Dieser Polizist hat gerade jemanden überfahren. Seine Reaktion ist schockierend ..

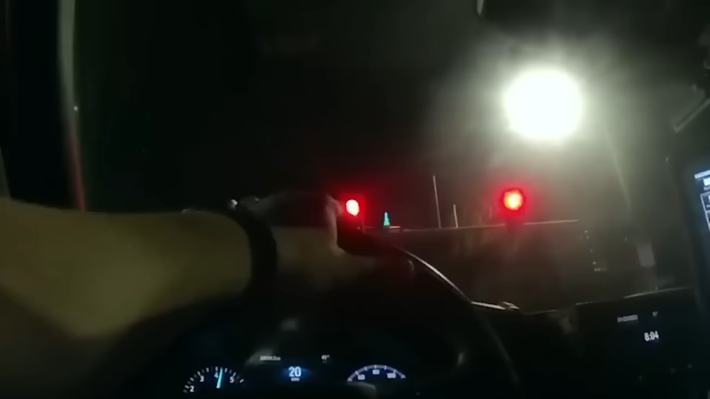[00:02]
In dieser Aufnahme kann man sehen,
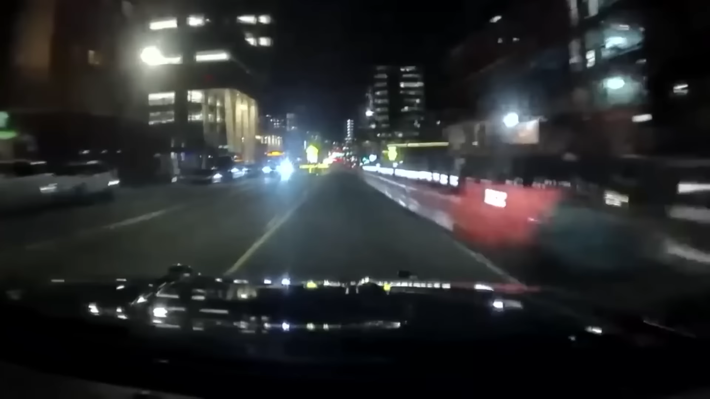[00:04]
wie ein Polizist nicht nur mit voller Absicht viel zu schnell fährt, sondern auch, wie er dabei eine unschuldige Zivilistin erfasst.
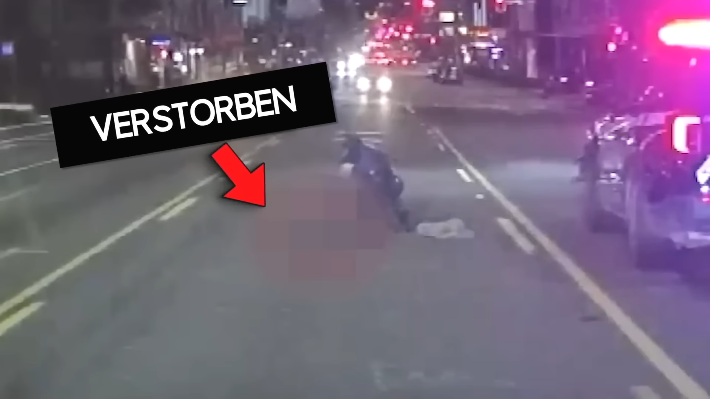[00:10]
Dass er danach einfach weiterfährt und sich über sein Opfer kaputt lacht, macht das Ganze noch schockierender.
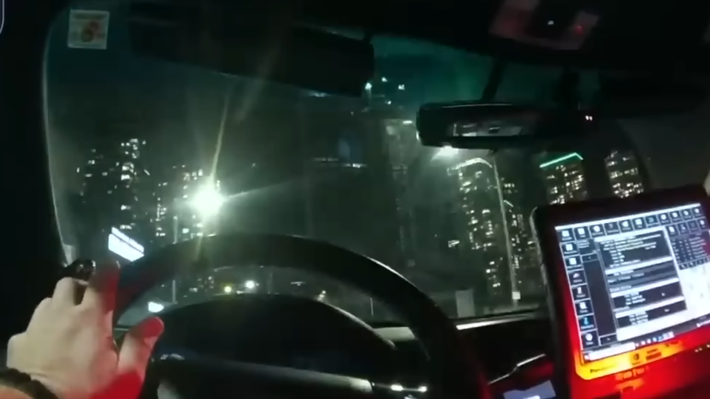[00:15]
Aber sie ist tot.